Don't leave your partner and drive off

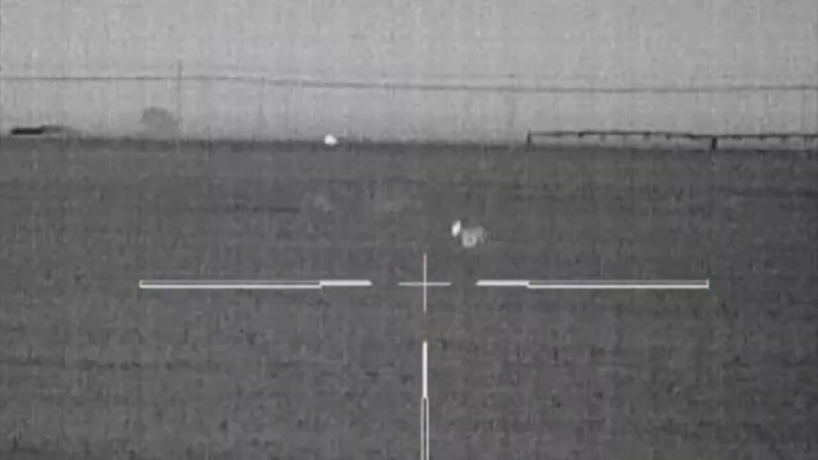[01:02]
Adam had an opportunity to come to the left of this video just a minute before
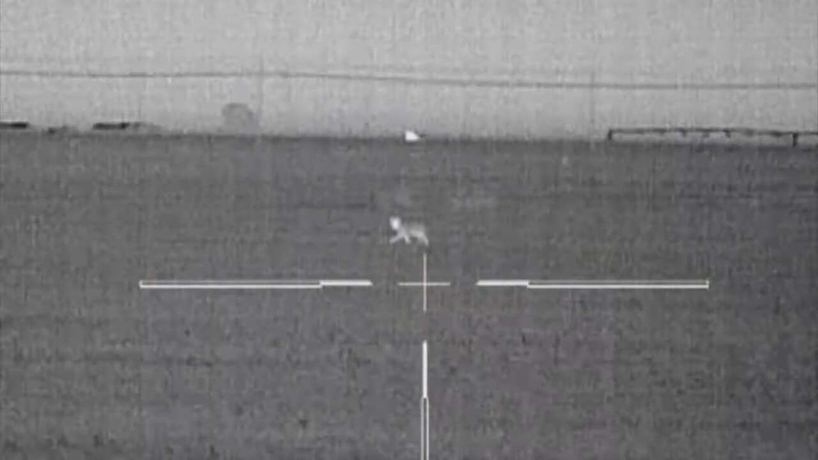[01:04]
this one came across it's got some zero issues or some some shot placement issues or
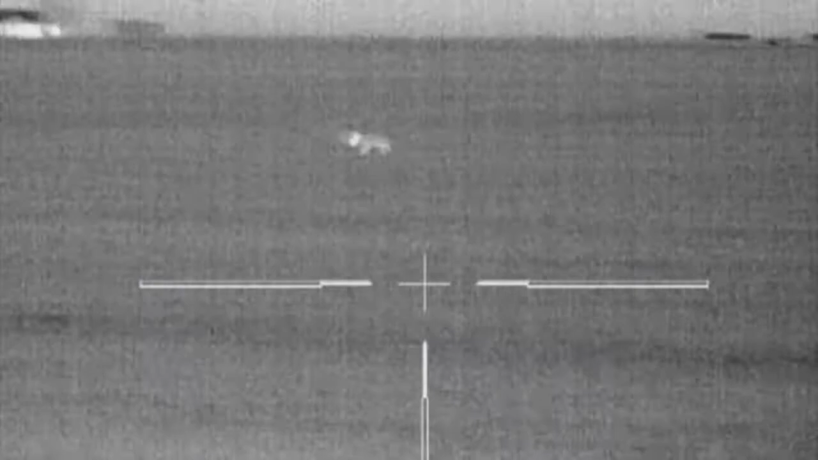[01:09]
something we didn't know about but this one came in and we had a hard time we had to he
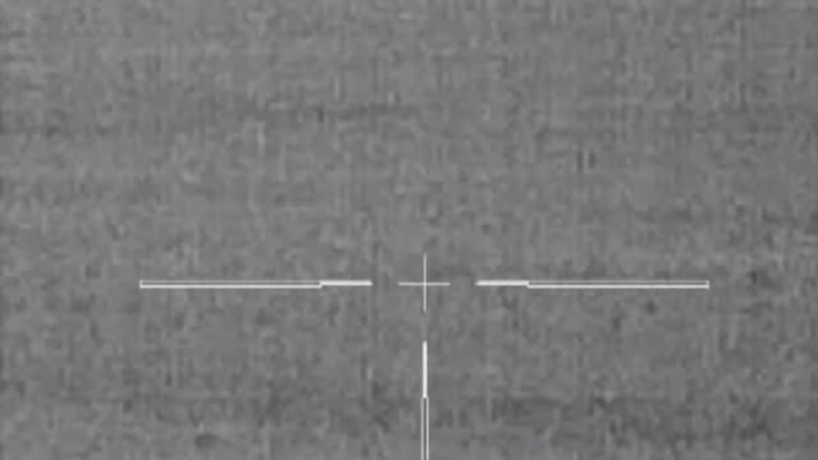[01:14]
went at this two or three times we finally got him later on after he turned around and went back from where he came
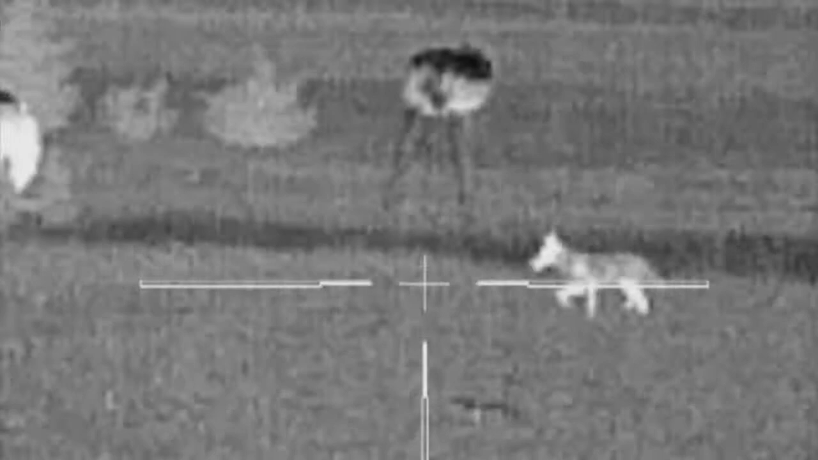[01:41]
and then of course the wind was headed right toward the house in the barn
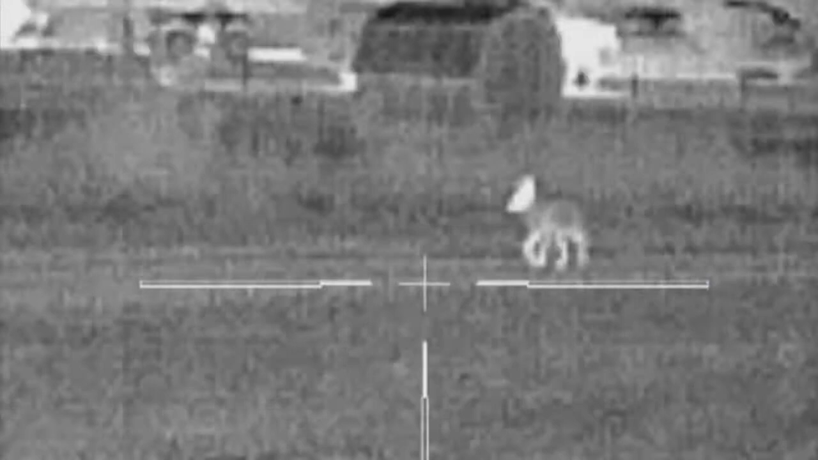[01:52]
the coyote would come down the road I thought he was going to come on down the road he'd already winded us but he also winded the coyote that Adam had shot at previously
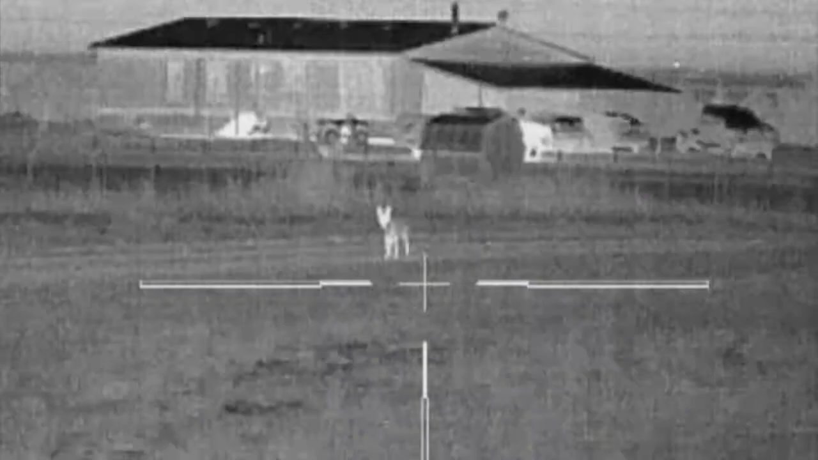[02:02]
and he thought you know I'll just set up might not be for me
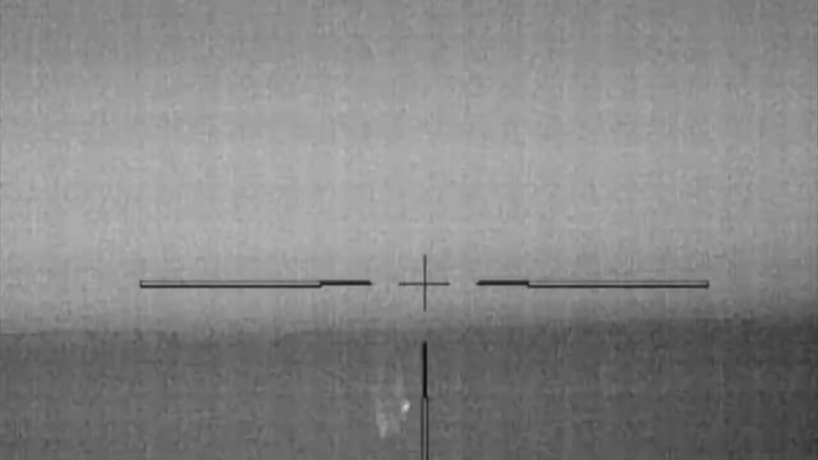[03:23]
Hold him. Oh, you hit him.
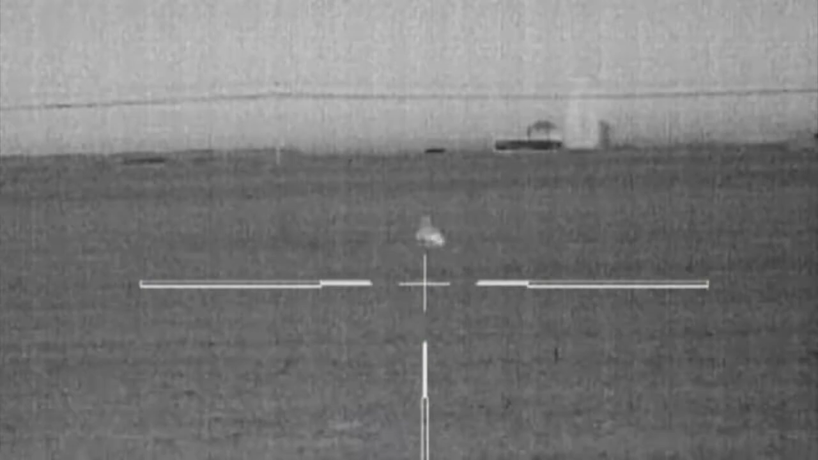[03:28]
You drag him. Oh! Nice shot, Alan.
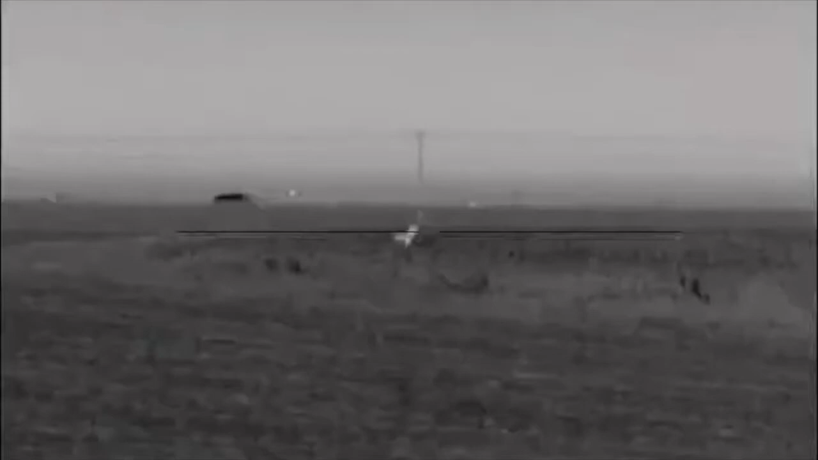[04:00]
The other two had already made it across a stubble field. They winded us along before they got there, but this one kept playing around. We never got him closer than under 200, but we got him. Shit, come on now. Ow! Ouch. Hit him. Got him, Alan. Nice shot. Bang!